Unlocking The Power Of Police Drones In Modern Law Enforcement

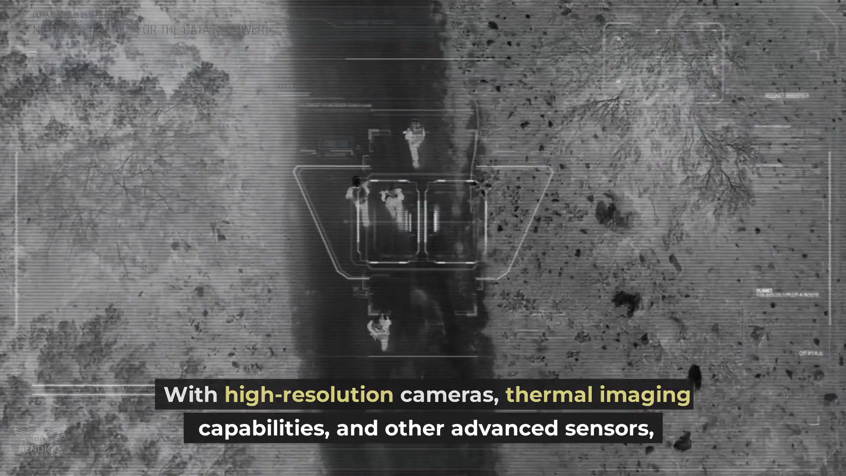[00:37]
With high-resolution cameras, thermal imaging capabilities and other advanced sensors, drones can provide valuable intelligence that can inform operational decisions and help keep officers safe.